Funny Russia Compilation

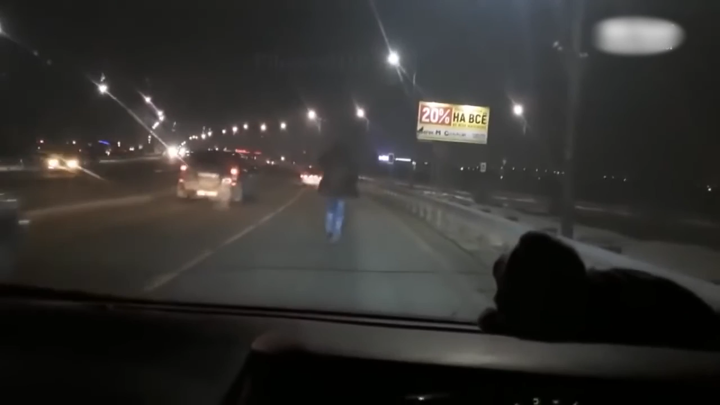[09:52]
Это участник дорожного движения. В данный момент он двигается по правой полосе нашего нового моста. Скорость соблюдает в пределах 5 км в час. Он еще что-то пританцовывает. Видимо, правый поворот он включает, я так понимаю. Да, совершенно верно. Он включил правый поворот и повернул направо.